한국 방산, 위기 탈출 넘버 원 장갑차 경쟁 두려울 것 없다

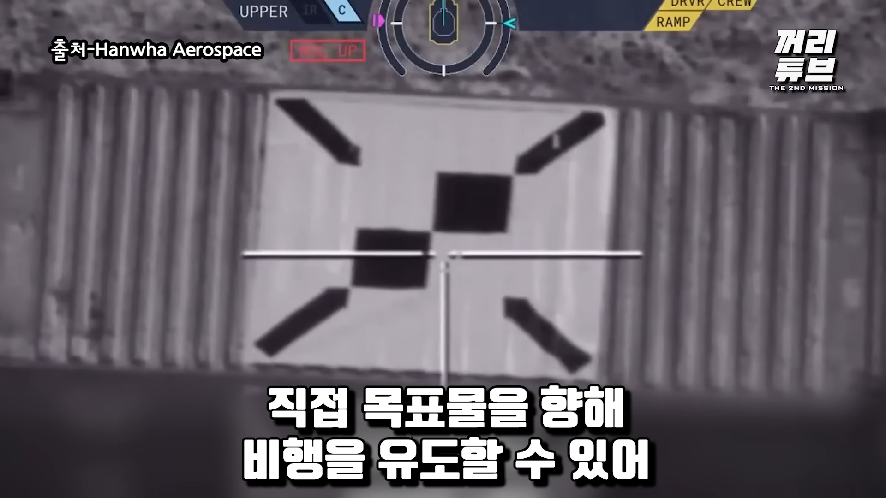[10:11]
적외선 센서 등을 이용해 발사 후 화면을 보면서 직접 목표물을 향해 비행을 유도할 수 있어 명중률이 상당히 높은 데다 최대 5.5km의 거리에서 20cm 두께의 철근 콘크리트를 관통할 수 있는 파괴력을 보유하고 있습니다.